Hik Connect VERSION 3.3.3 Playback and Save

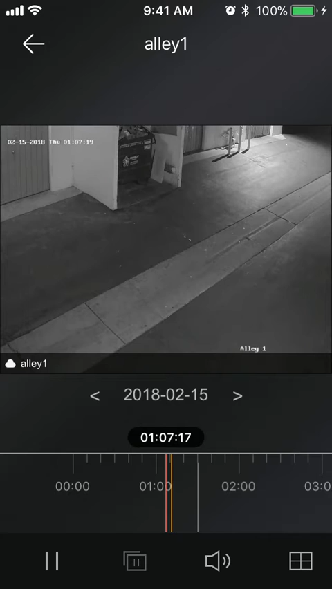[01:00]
You can see here the date which is 2018 to 15. You can change your days by hitting these arrows. For example, that was on the 14th, on the 13th here, so let's go to the 15th.